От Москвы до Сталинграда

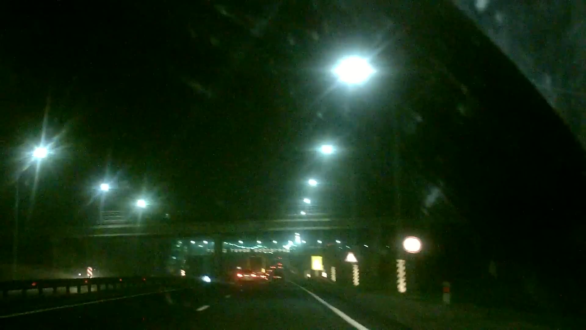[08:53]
А что вы, блядь, так пишете? Вон Волгоград, смотри. Вижу. Да, надо сфоткать его. Что, может, сфоткаешь? Тормози здесь сейчас.